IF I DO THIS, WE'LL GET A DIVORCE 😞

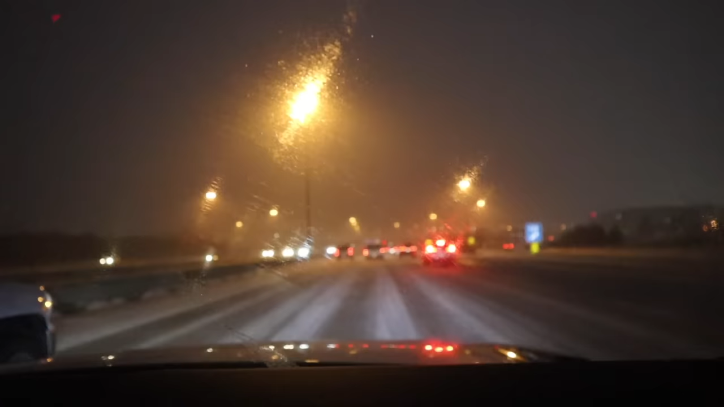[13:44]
Yeah, we had a little bit of a snowstorm last night, and apparently we're expecting up to 20 centimeters. There's tow trucks, snow shovels, and salt trucks on the road. There's traffic when there usually isn't traffic to get to the airport right now. So, y'all, we are driving safe.
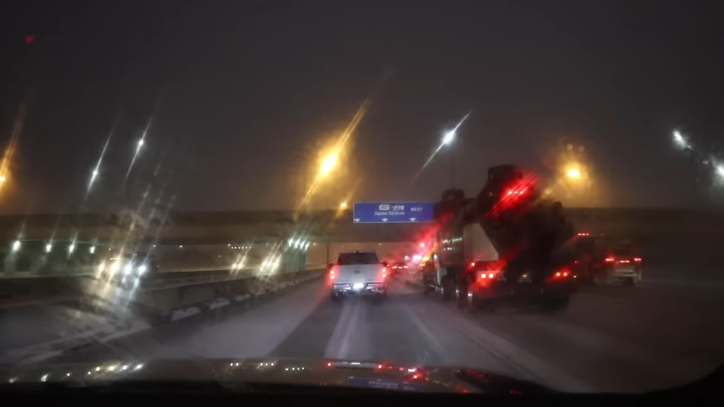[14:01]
I think they're salting the road over there.